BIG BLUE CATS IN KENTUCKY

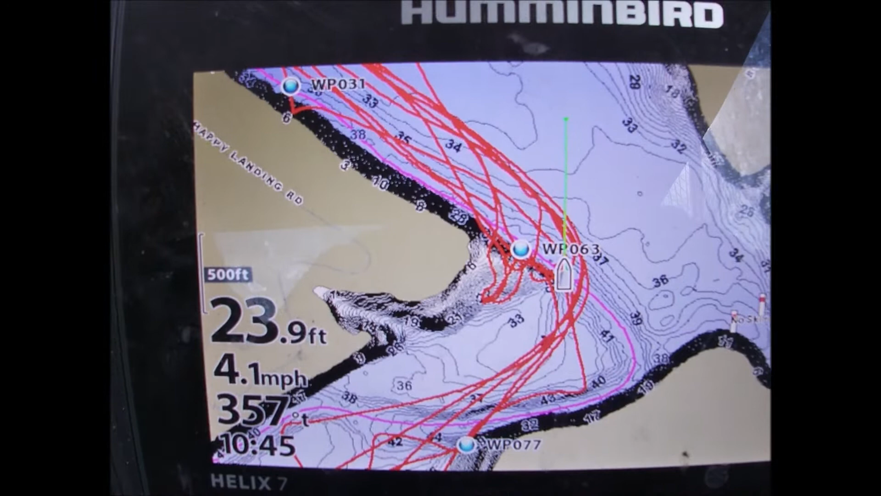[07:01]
On screen: depth 23.9 ft, speed 4.1 mph
Alright guys you can see this point that we're setting up on. Now this is the same spot we fished last week. Last week we were setting up here. Not quite out to the channel. And we caught more smaller fish in there.
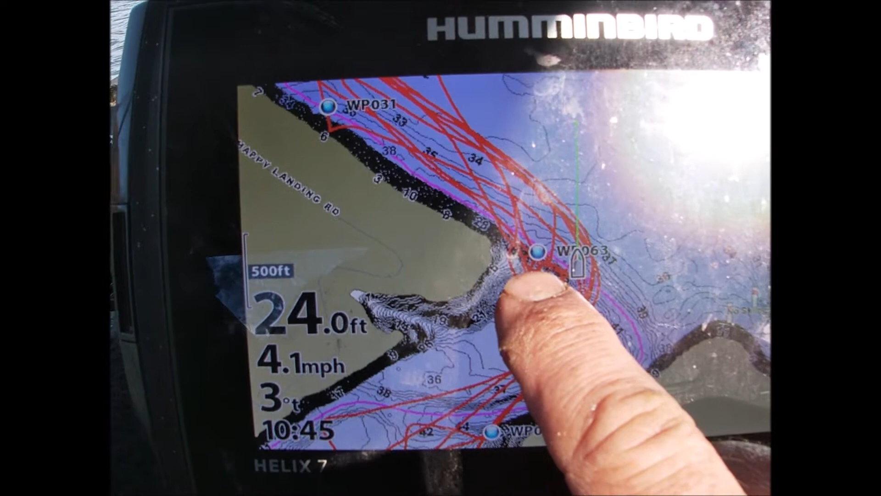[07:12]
On screen: depth 24.0 ft, speed 4.1 mph
We caught a couple decent blues out here on the actual channel ledge. And today we set up this morning out there on the very end of it.
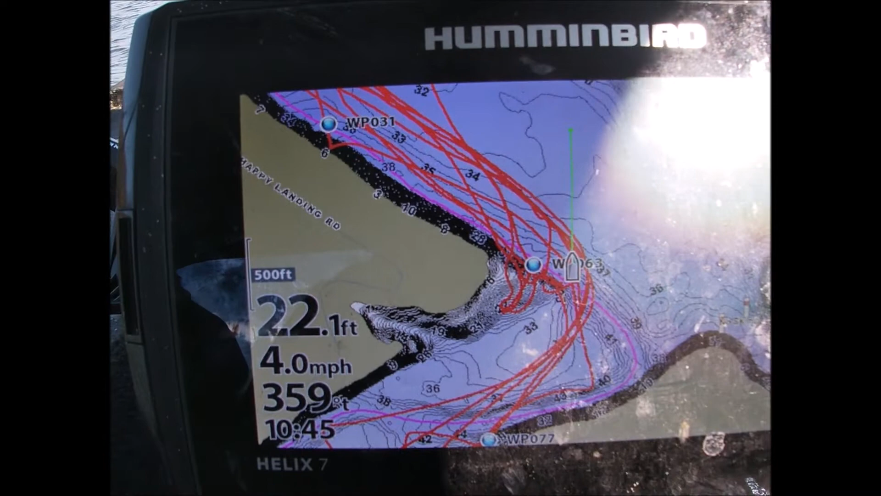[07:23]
On screen: depth 22.1 ft, speed 4.0 mph
And as you can see we had a bigger fish right off the bat. Hook up. It's tangled up. I believe he's on. He's just running towards the boat.